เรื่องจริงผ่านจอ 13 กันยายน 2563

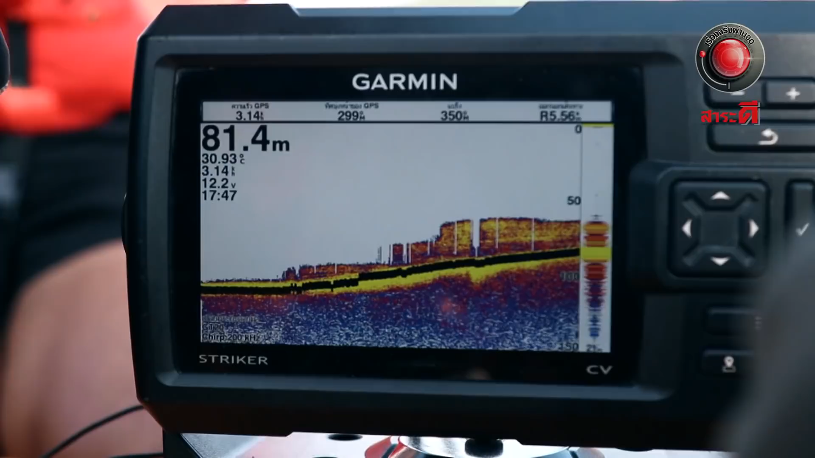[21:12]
On screen: depth 81.4 m
เย็กตั้งดีเย็ก Blaze มันนี้คือต้นไม้หรือครับนี่จะเป็นเนินด
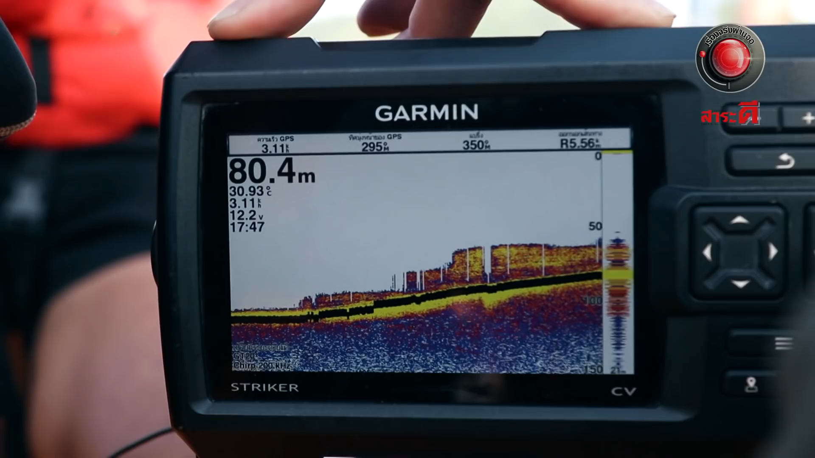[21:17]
On screen: depth 80.4 m, water 30.93°C
ีน พื้นดีนถ้าวัดถ้าพรษดีใหญ่ อย่างเลือที่ร้างอย่างนี้มันสามารถจับได้ แต่ถ้าเป็นคน มันไม่สามารถที่จะแยกได้ความลึกเนี่ยมันเกี่ยวอากาศที่เราหายใจในถังด้วย